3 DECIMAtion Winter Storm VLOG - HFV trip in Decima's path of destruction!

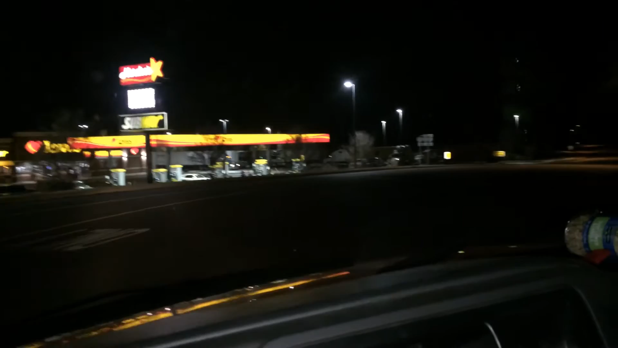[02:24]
And I'm starting to get a little bit drowsy. So I'm at least going to pull in here and,
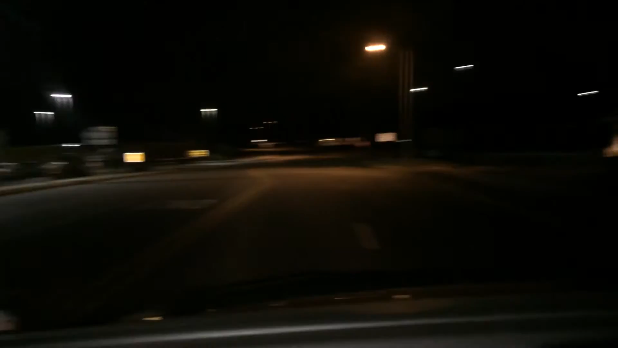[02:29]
uh, rest my eyes.